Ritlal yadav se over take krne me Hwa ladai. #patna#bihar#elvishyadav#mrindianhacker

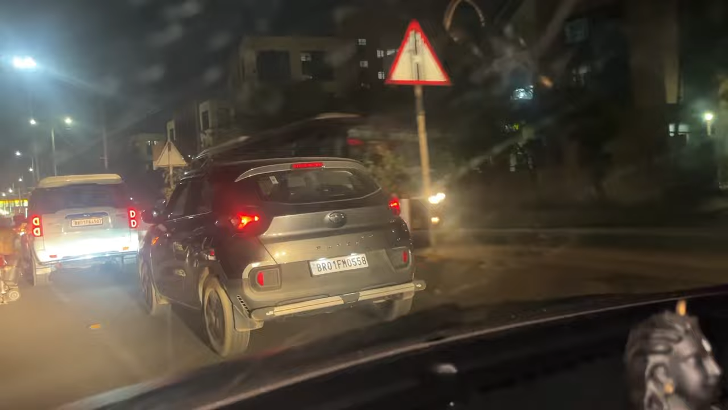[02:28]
ये पंच वाला के साथ 4507 के साथ ये
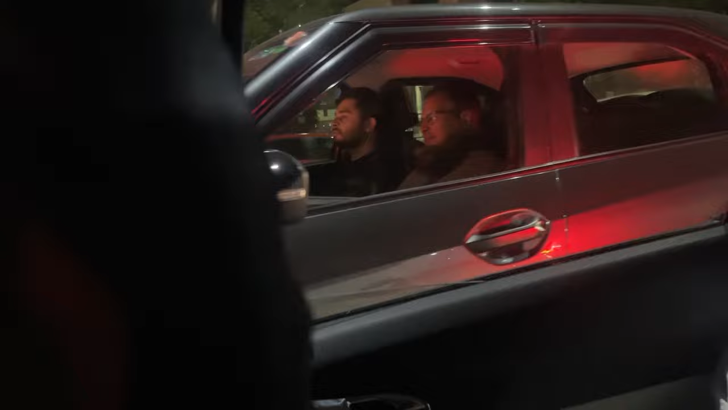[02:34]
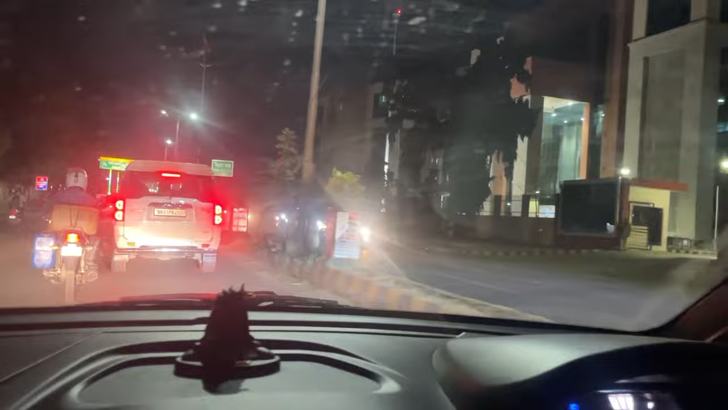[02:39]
आगे मत बढ़ा दे 4501 भी आ ही रहा है गाइस, पैक करेगा। यही पंच वाला है गाइस, इसके साथ अभी रेस हो रहा है। ओ चाचा हट जाइए जी, यही
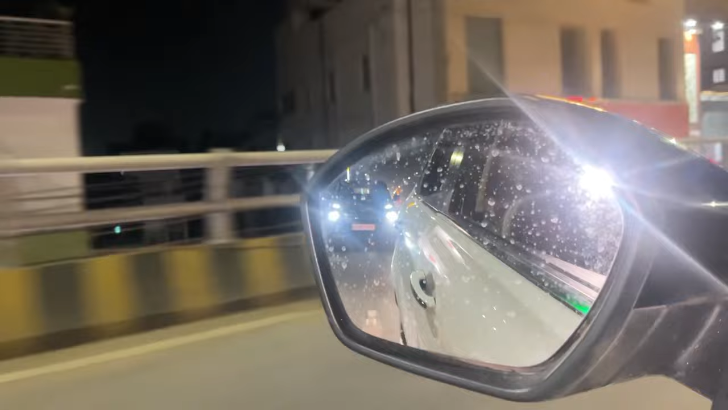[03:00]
है जो ठोक दे यही
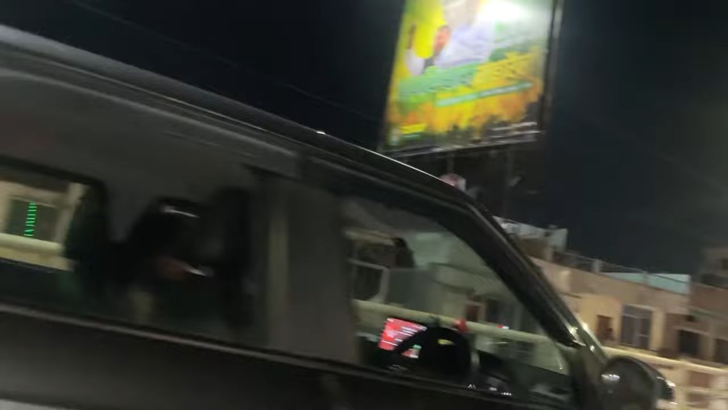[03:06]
बकलडवा है।
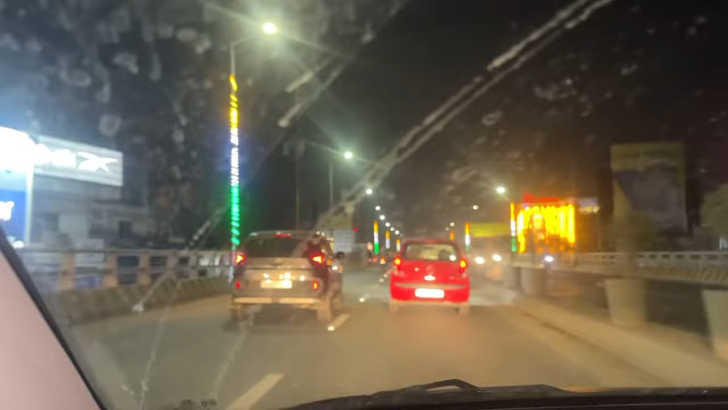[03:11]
4501 और 4507 इसको पेलेगा अभी।
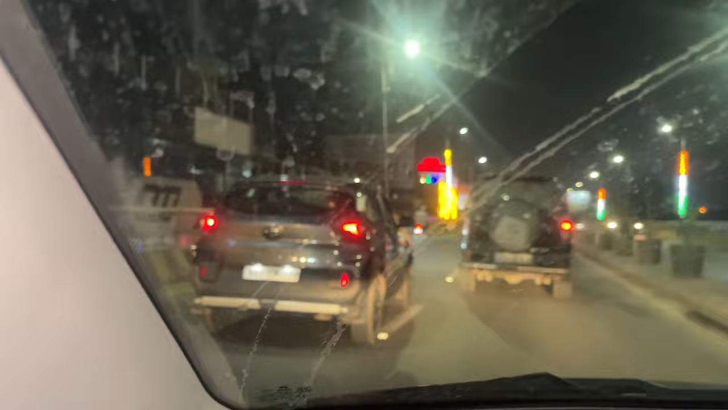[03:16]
यही टाटा पंच है गाइस, इसमें चचा बैठे हुए, चचा को भी मजा आ रहा है रेसिंग करने में, भतीजा कर रहा है, चचा भतीजा इसमें बैठा हुआ है गाइस।
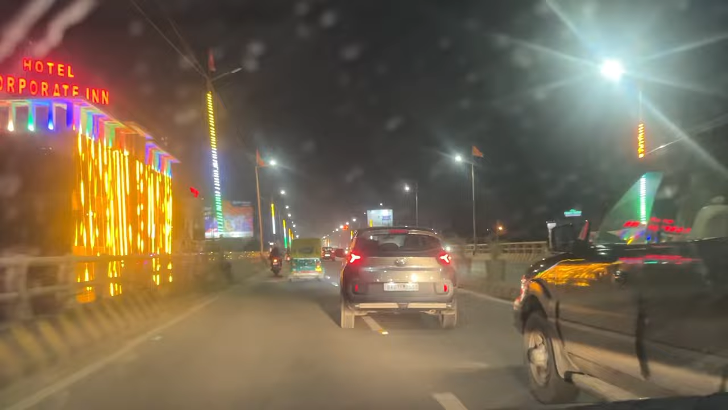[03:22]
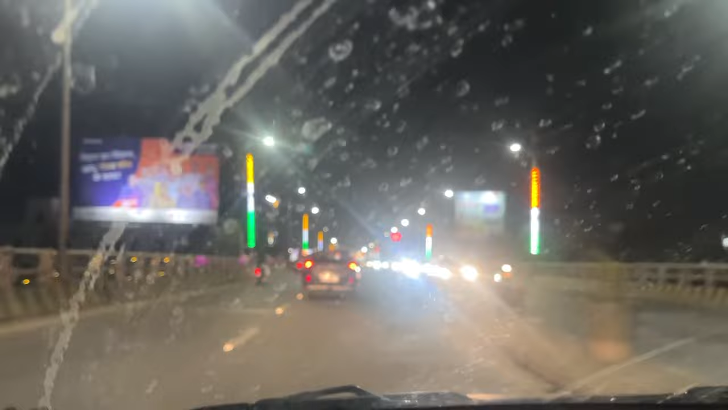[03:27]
इसमें चचा भतीजा बैठा हुआ है।